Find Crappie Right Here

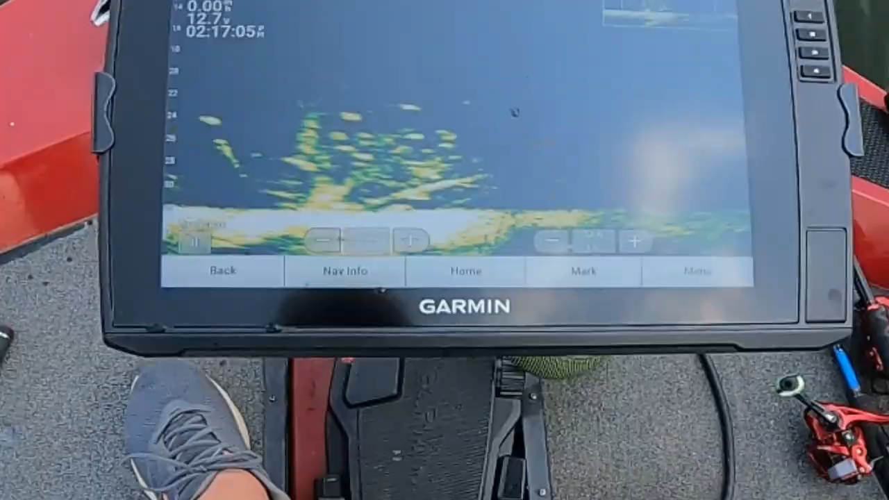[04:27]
Look at them right here. You see me jigging it up?
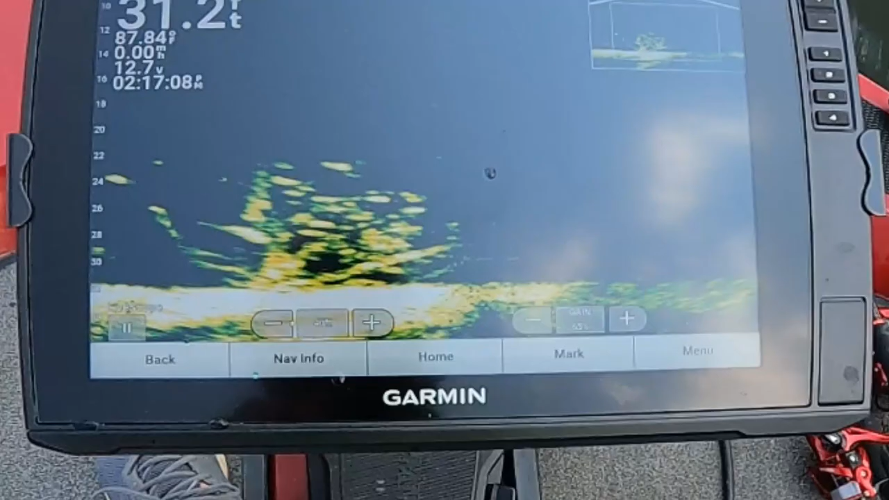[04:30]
Jigging it up and down? Hit it. You're going to hit it. Come on, hit it. Y'all want that? Now, this is a smaller jigging spoon. It ain't the big one. Like I say, I'm going to put all that in there for you guys to check out.
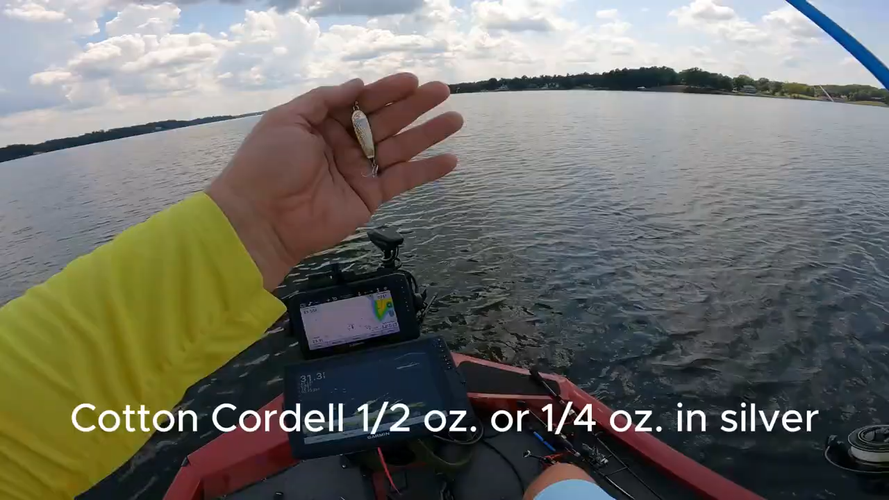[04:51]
Again, they make a size just as smaller than this one.
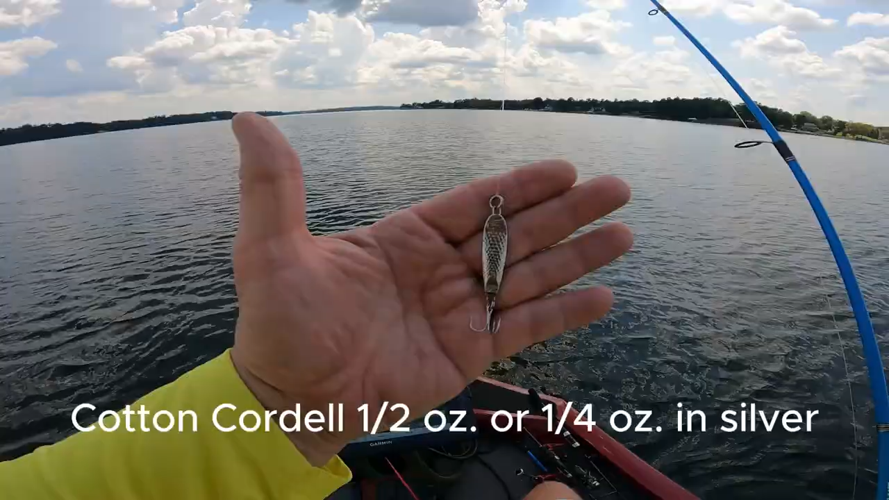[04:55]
Dropping down to them. Got a lot of them down there. Look at there. Look at all those crappies. They are stacked up in here. Look at them.
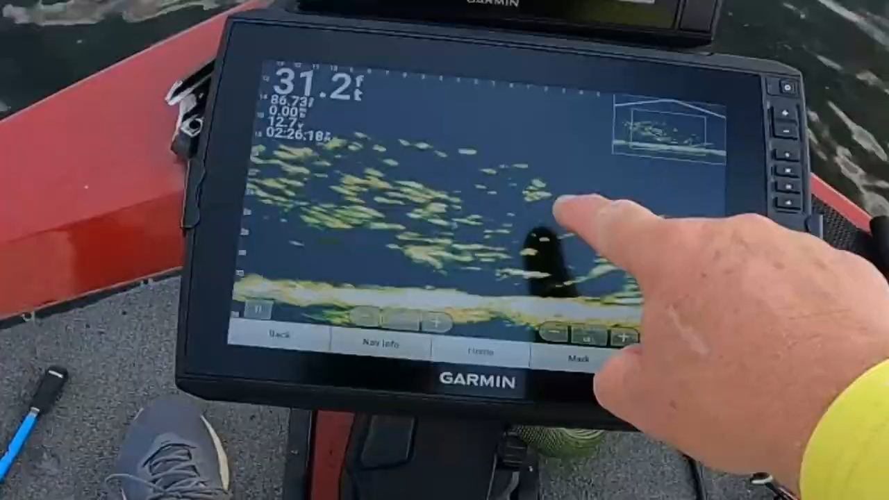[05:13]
Look at all those crappies. See them right here? Watch.
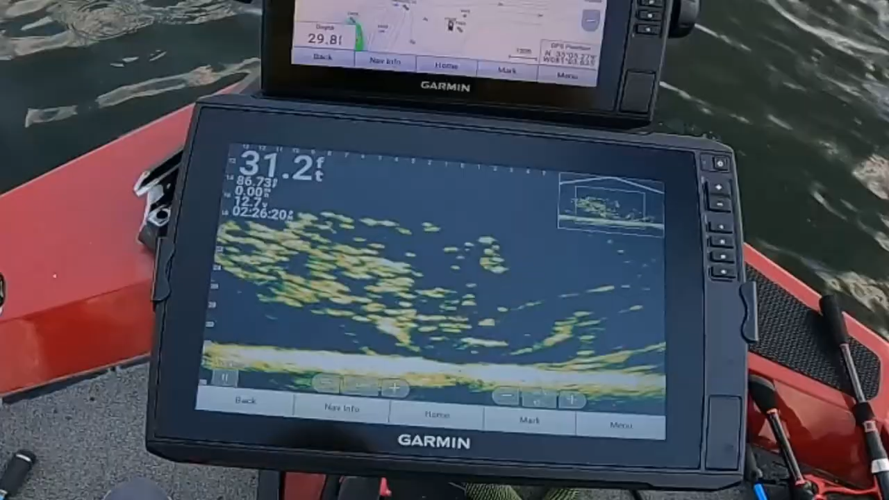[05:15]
On screen: depth 31.2 ft
Just letting the fire go. Got one. Got one coming up here. A little tiny. That's a brim.
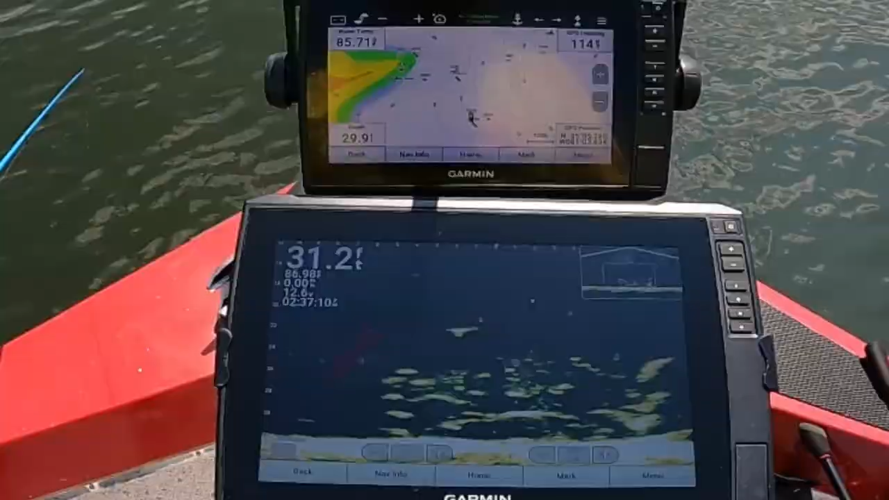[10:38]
They are going to be on it. Long, on it, on it. Just dropping it right down there.
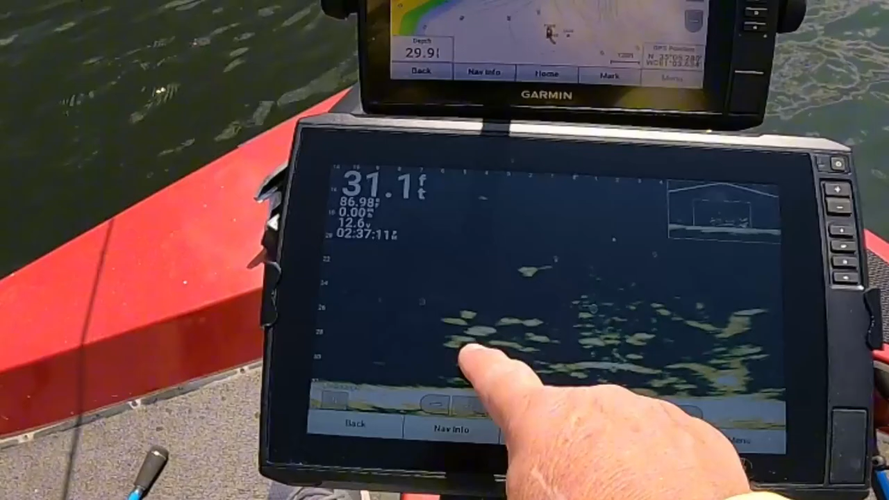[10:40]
Look at them right there. Watch them run over and grab it. Watch them run over and grab it. There's going to be one out of that bunch. Now, get him. Now, guys, this is just a tree that's probably got washed in here. I don't know that somebody put brush out. Now, I have brush nearby here, Christmas trees.